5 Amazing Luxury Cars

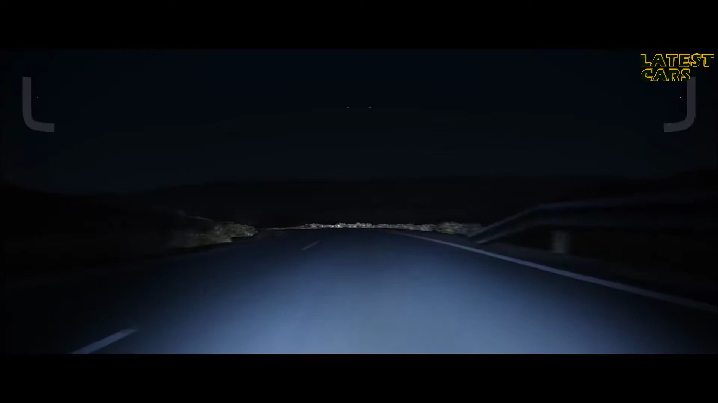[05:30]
The all-new Pixel LED headlights produce a beam made up of 144 LEDs that responds to multiple light sources. The system can shadow four sections simultaneously, illuminating the road ahead without dazzling oncoming traffic.